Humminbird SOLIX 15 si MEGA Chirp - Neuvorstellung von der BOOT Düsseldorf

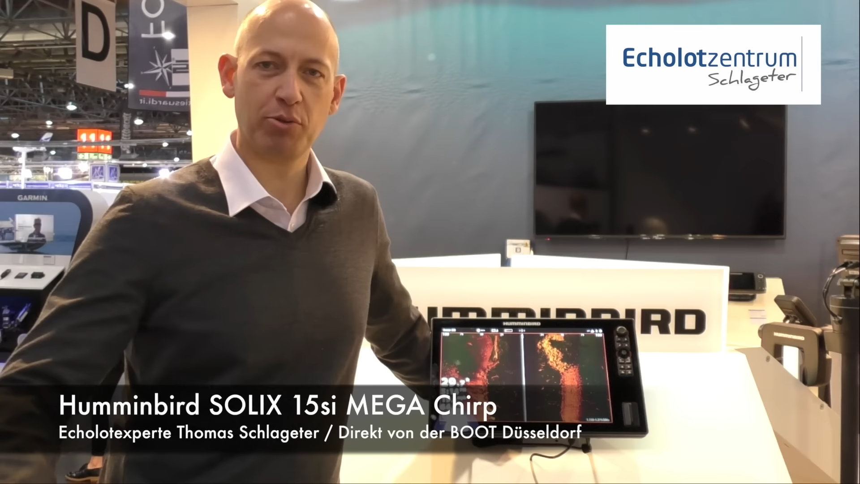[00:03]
Mein Name ist Thomas Schlageter. Ich befinde mich gerade auf der Boot in Düsseldorf und neben mir sehen Sie die absolute Weltneuheit. Das ist das Humminbird Solix 15. Das ist ein 15 Zoll Gerät, das gibt es auch in 12 Zoll.
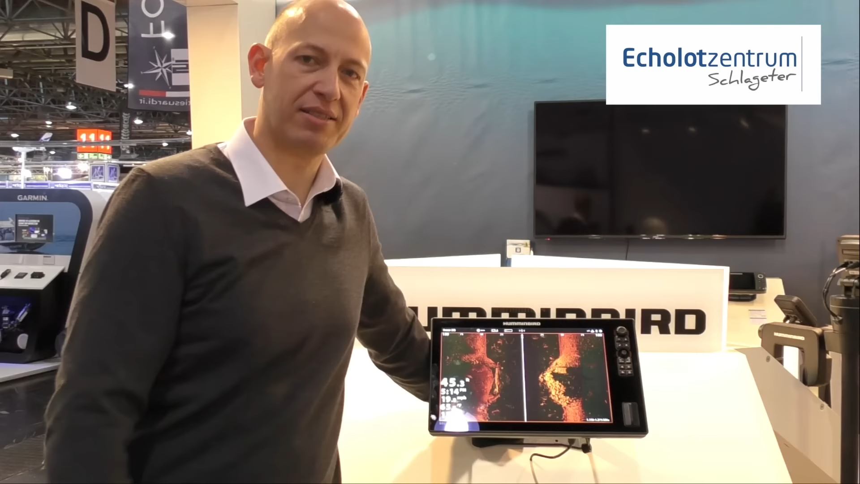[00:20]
Und wenn man sich das hier anschaut, werden Sie feststellen, dass die Hintergrundbilder in der Simulation eigentlich schon eine Menge erwarten lassen, weil dieses Gerät arbeitet mit der Mega-Sidescan-Technik. Mega-Sidescan bedeutet, wir sind in der Lage, deutlich schärfere Bilder als früher zu gestalten. Das Ganze in Kombination mit einem sehr, sehr schnellen Prozessor und anders als bei der Helix-Serie haben wir einen Touchscreen. Touchscreen fragen sich viele, warum brauche ich einen Touchscreen? Interessant ist die Kombination aus zwei Dingen. Einmal der normale Touchscreen und die normale Bedienung.